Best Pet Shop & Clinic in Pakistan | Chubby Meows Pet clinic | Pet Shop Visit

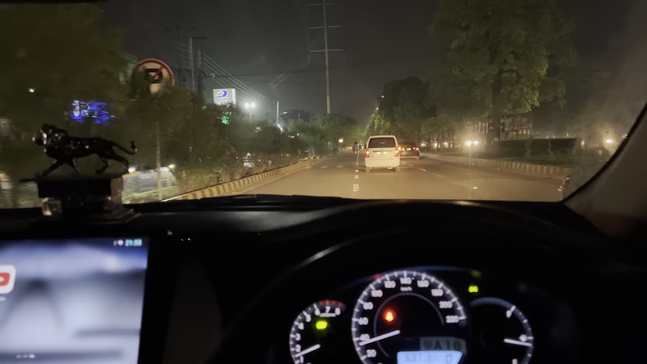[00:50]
لین جی ہم پہنچنے لگے ہیں اپنی شوپ کے اوپر تقریباً اس کو آپ کو میں تھوڑا سا ایڈیا دے دوں اللہ ہو چونک سے اگر آپ لوگ سیدھا آتے ہیں جہور ٹون میں تو یہ یورو کا پمپ آتا ہے اور اس کے بعد سیدھا جاتے ہوئے اگر آپ سیدھا سرویس لین پہ ہو جاتے ہیں
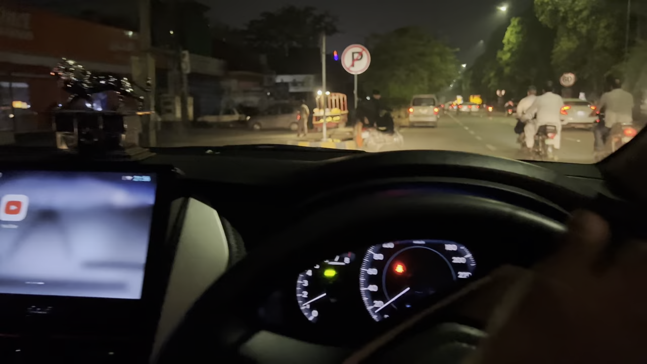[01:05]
سرویس لین کے اوپر ہو کے یہ گور میں آتا ہے
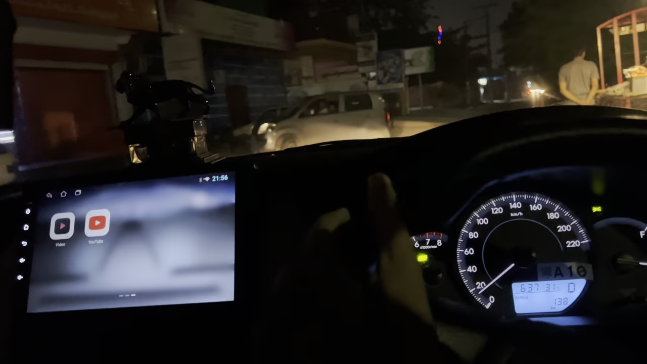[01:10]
اور گرمے کے بعد تھوڑا سا ہی آگے جو ہے ہماری لوکیشن ہے نیو اب یہاں پہ تھوڑا وہ رینویشن چل رہی ہے انشاءالداللہ امید ہے کہ نیکس وی کے سٹارٹ میں فنکشنل ہو جائے گا
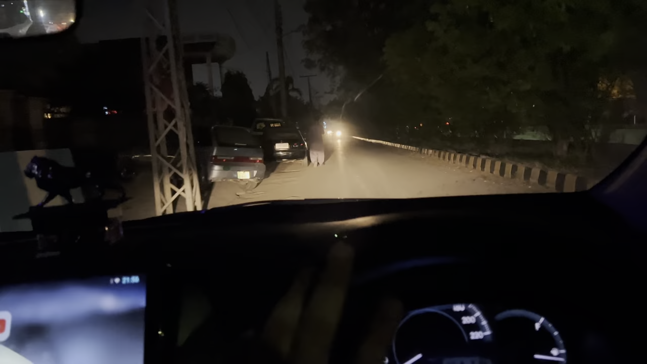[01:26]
میں صرف آپ لوگ کو جنرل بتانے کے لیے کہ کہاں پہ ہے
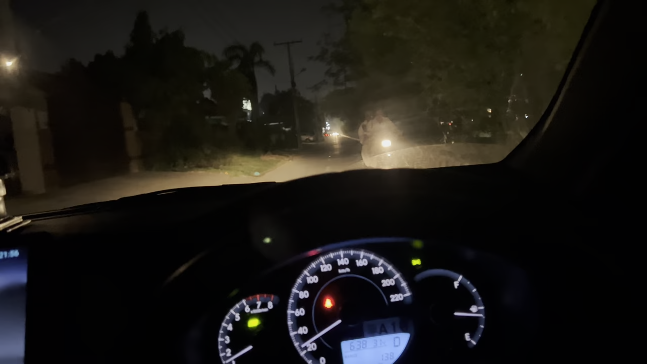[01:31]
لے جی یہ ہم آگے یہ سپیس ہے